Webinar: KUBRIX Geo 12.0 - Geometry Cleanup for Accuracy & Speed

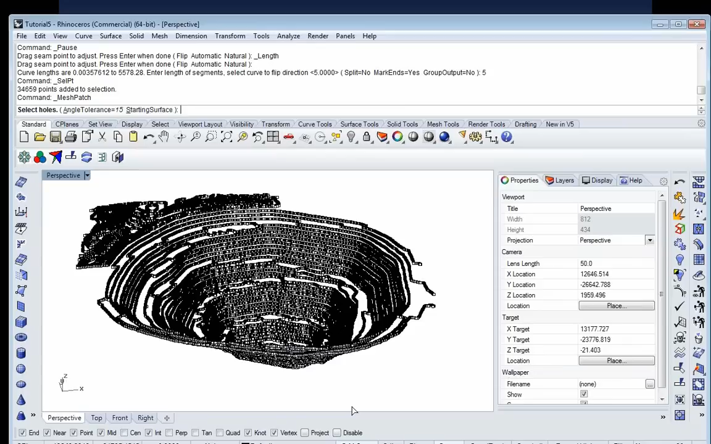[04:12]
and that will serve as a seed for the generation of this surface. Otherwise, I'm going to say just go ahead and do that. And that creates for me immediately on my screen a bunch of triangles.
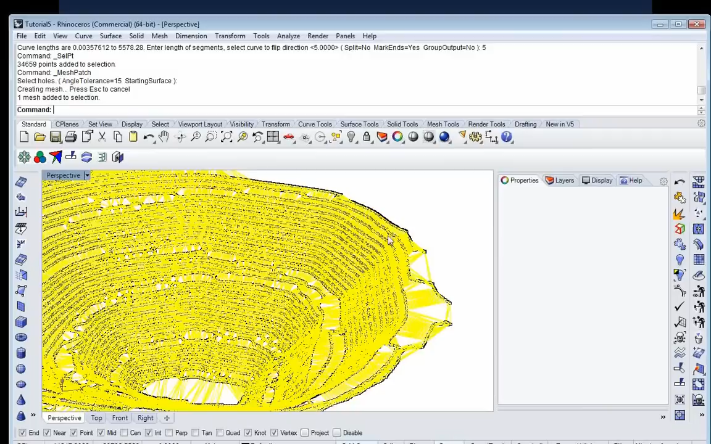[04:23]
Although, I still have a proliferation of points. And so I'm going to get rid of all these points, which just were needed here to create the Delaunay triangulation.
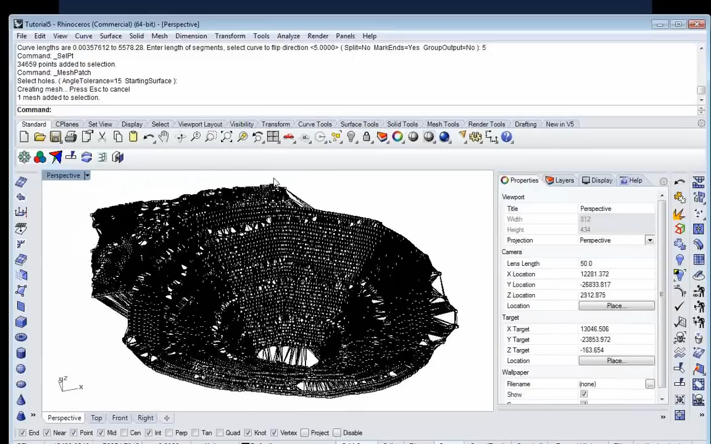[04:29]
So I'm going to go say edit, select objects, points,
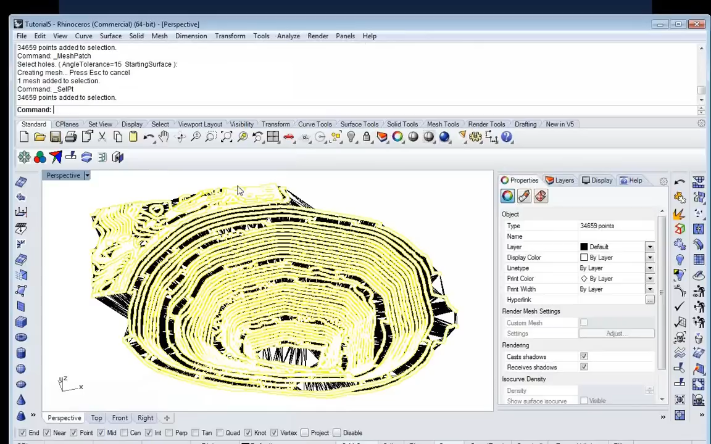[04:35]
and usually make the whole, that makes the whole model much lighter. So delete these points, and all I should have right now is my triangulation.
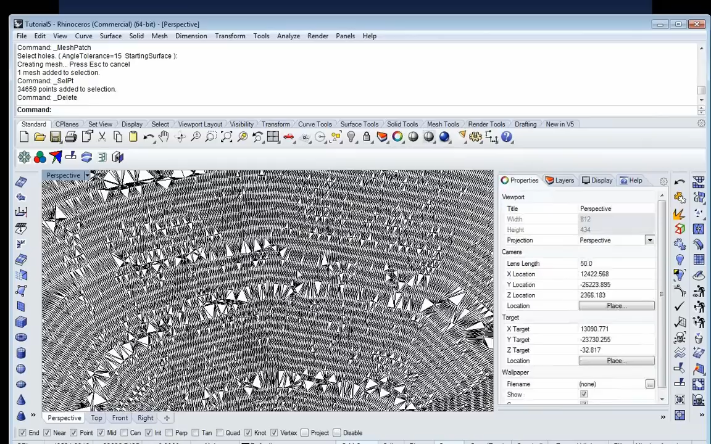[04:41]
And I'm going to select everything else other than the triangulation. There are some curves in there.
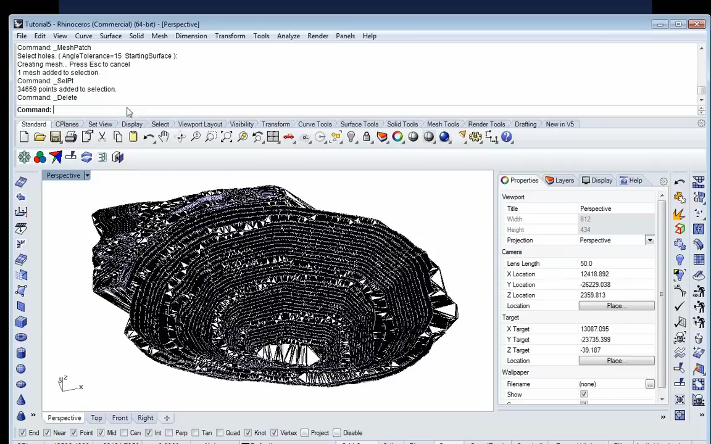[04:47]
Edit, select objects, curves, and the curves will go away. And all I have now is a triangular representation. So let's go ahead and quickly go over the creation of a complete model.
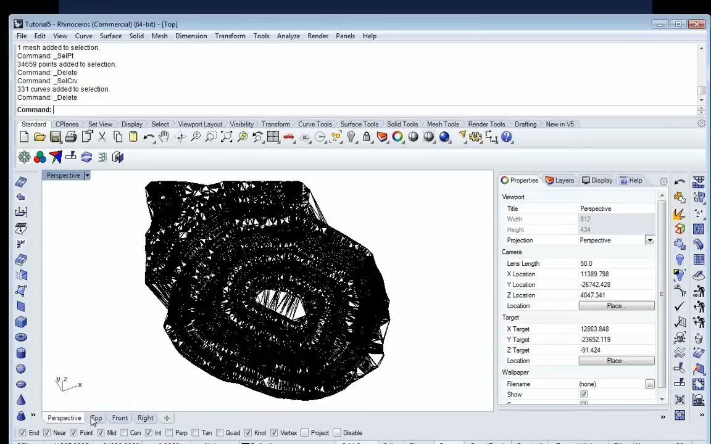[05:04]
So first, I'm going to look at the top view here and kind of devise a rectangle representing a computational domain. I'm going to curve rectangle corner to corner,
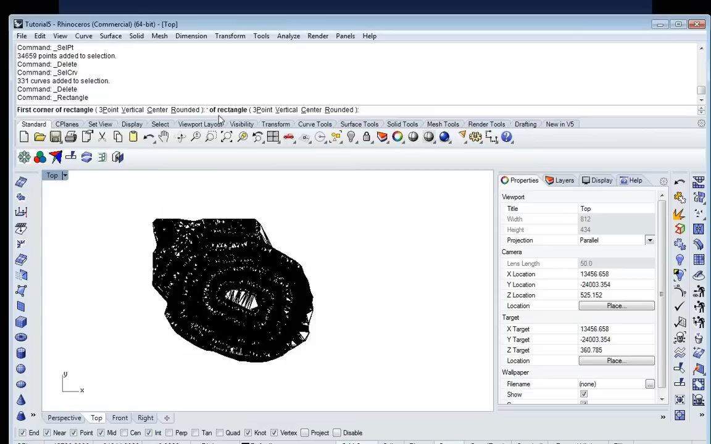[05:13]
for instance, going say from here to here. Now that I'm done with this, now I look at it sideways and I see, of course, that my,
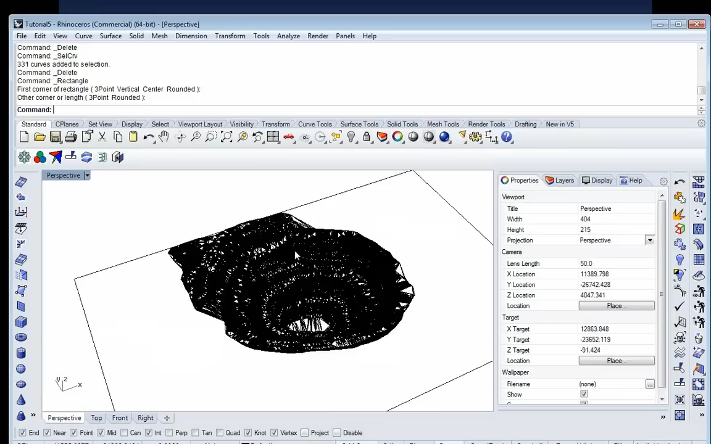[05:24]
you know, my pit lips are much higher than that. Now I need to move this rectangle to some sort of height. This is not planar. So what I will do is I select this rectangle and I say transform, move, and I click on vertical.
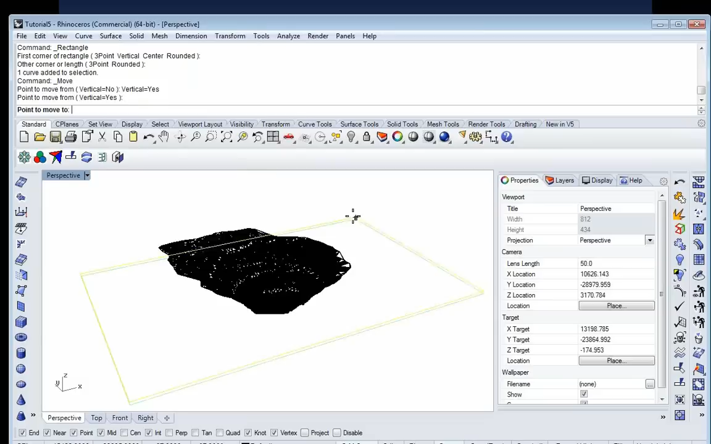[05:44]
Meaning saying that this point, I want this point to move vertically to say, for example, to this point.
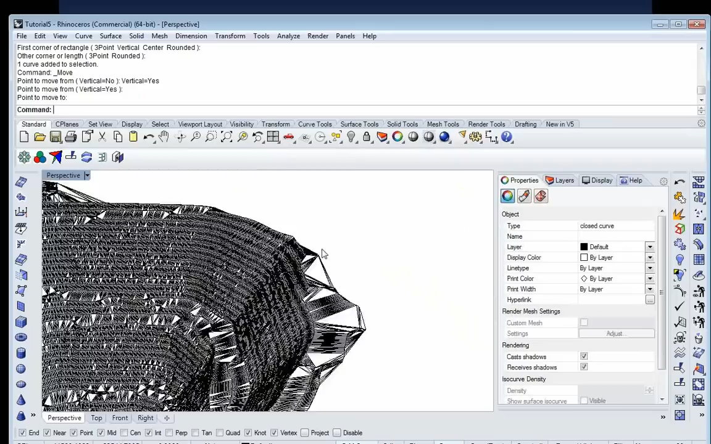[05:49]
Which means that the whole curve will come sort of at the same level as the outside of this pit. Next thing that I would like to do is to extract the boundary of this pit. If I used a hidden surface,
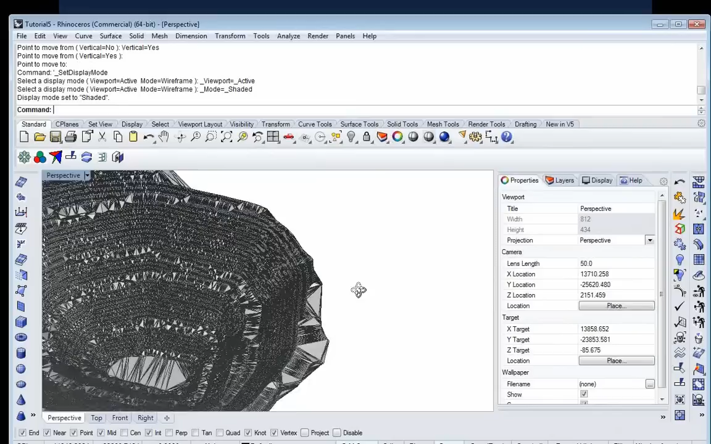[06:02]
you will see that I can now use this command here called duplicate mesh hole boundary.